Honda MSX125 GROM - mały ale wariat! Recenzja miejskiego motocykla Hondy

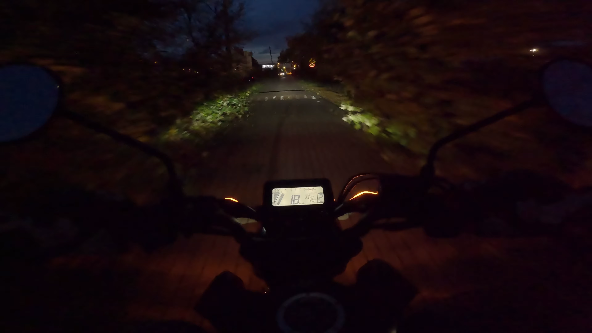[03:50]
No dobra, słuchajcie, to zaczniemy od wyświetlacza, ponieważ, no pomimo tego, że wszystkie te wskazania na nim są duże i czytelne, to jednak trzeba pamiętać, że ten wyświetlacz jest bardzo nisko. W związku z tym ja na przykład, żeby zobaczyć cokolwiek o tym wyświetlaczu, no to muszę niestety,